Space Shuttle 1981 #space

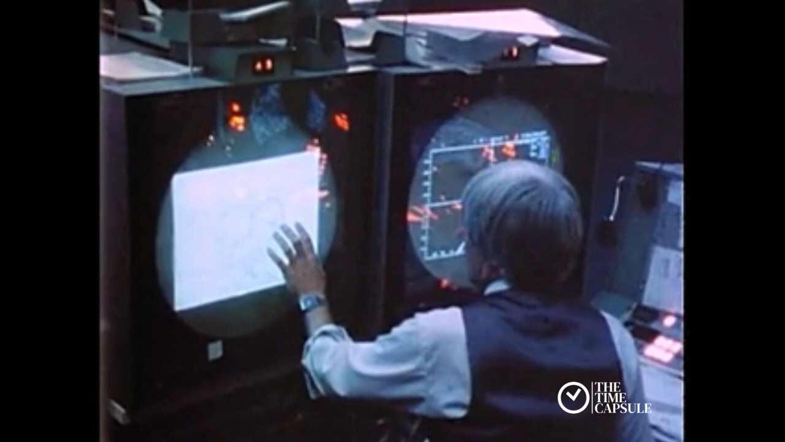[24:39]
And we're seeing 1.3 G's coming around the hack.
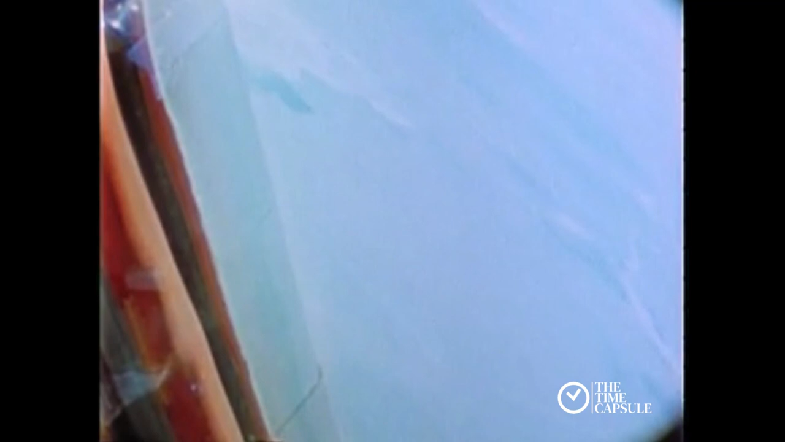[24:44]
The astronauts are making the final turn to line up with the runway.
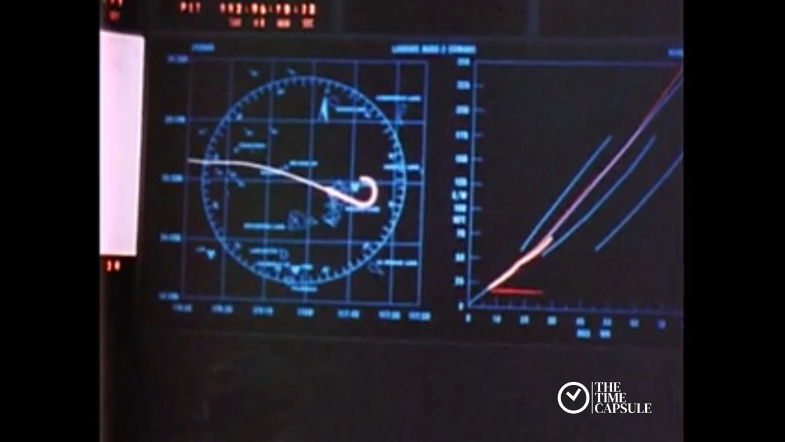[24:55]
Columbia, you're really looking good. Right on the money, right on the money. And turning on the final, your winds on the surface are calm.